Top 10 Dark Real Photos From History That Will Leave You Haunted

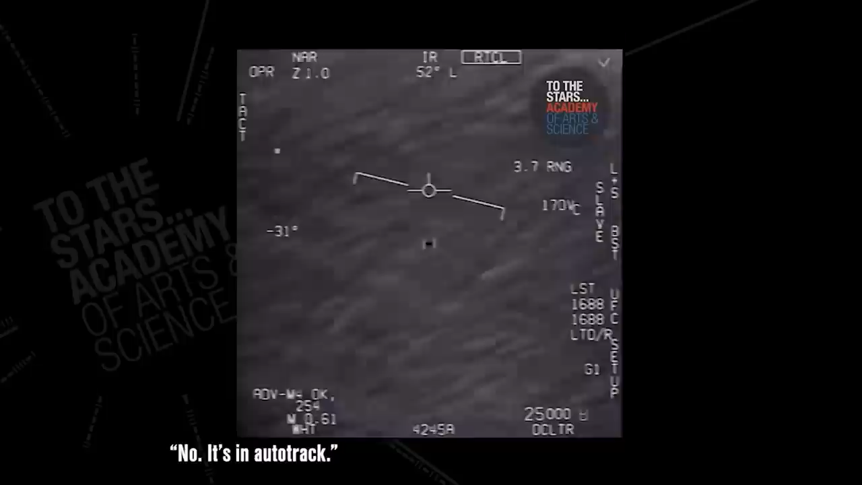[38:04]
The UAP, the Unidentified Aerial Phenomenon here, we don't say UFOs anymore, that's so old school. The UAP is sphere shaped and is flying at extremely high speeds.
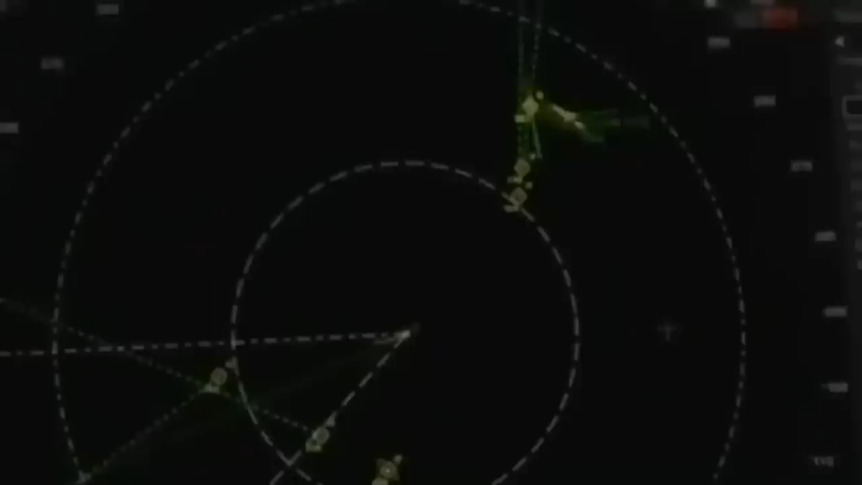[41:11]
He took to Twitter in May 2021 sharing footage of US Navy ships being swarmed by UAPs. This time we have radar footage from inside the ship. It came from the Combat Information Center in the USS Omaha.
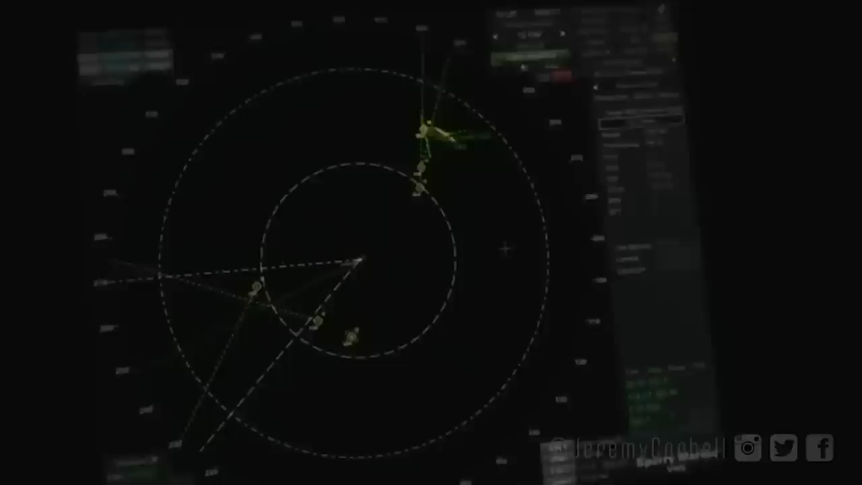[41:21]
This 46 second clip was originally recorded on July 15th, 2019 and you could even hear a dude in the background yell about how fast the objects in the radar are moving.
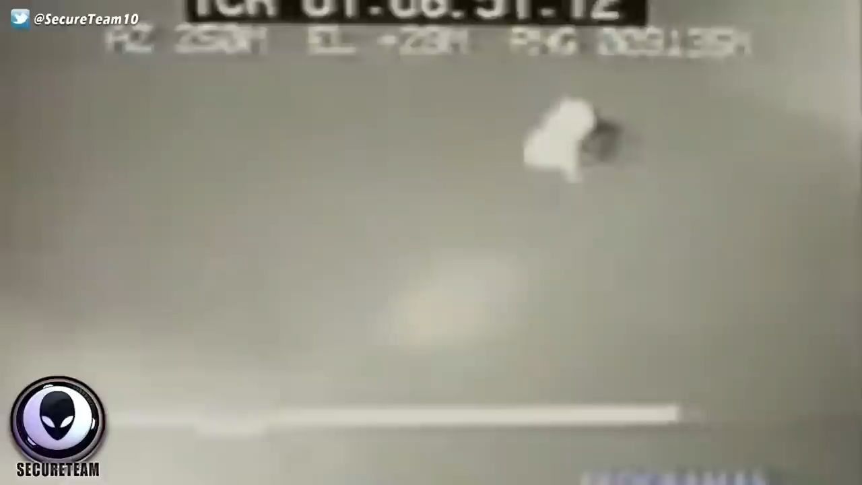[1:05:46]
and moving in ways that other crafts definitely don't do.
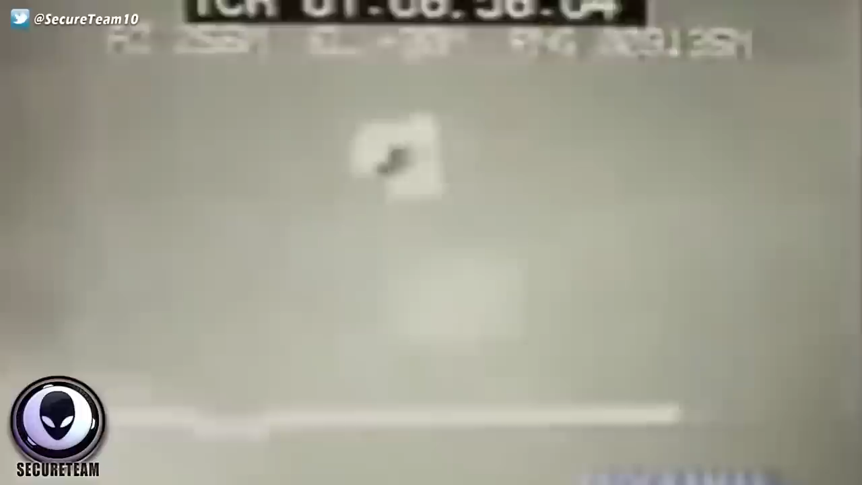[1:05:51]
This was recorded on May 15th, 2017 and then was leaked years later.
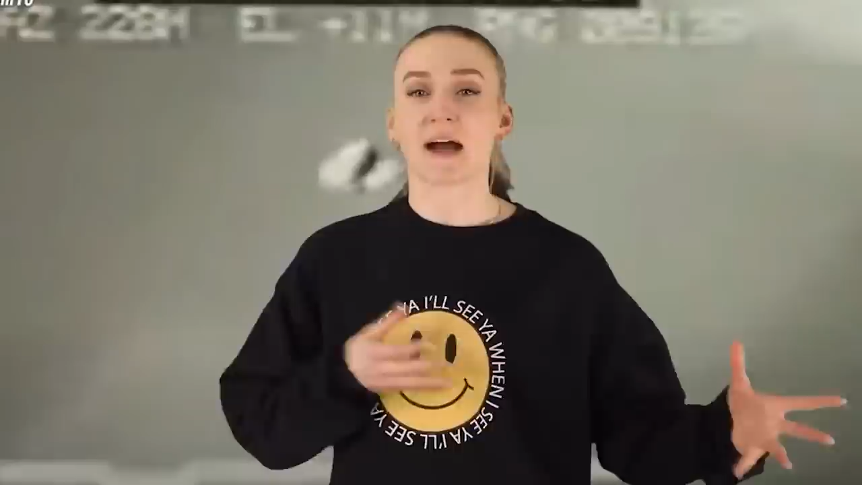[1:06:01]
The way it just moves up and down and side to side that quickly is very strange. Especially because of its size.
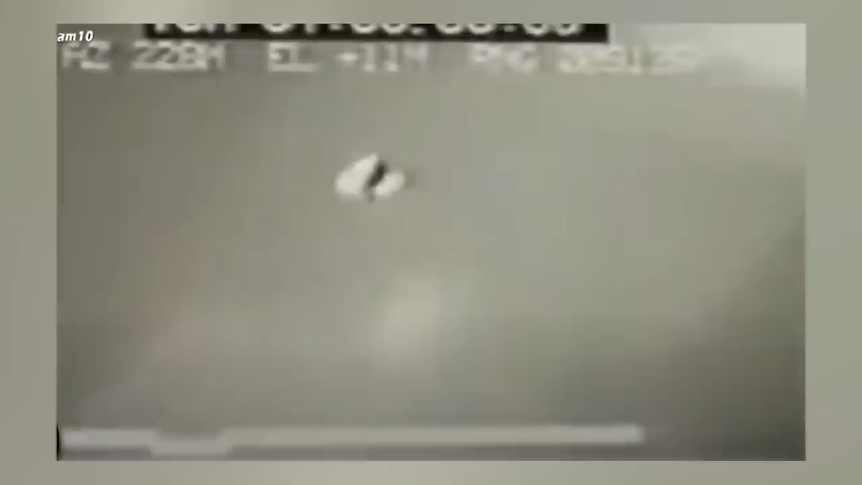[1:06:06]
What do you think though? Is this proof that Area 51 has gotten their hands on an alien spacecraft?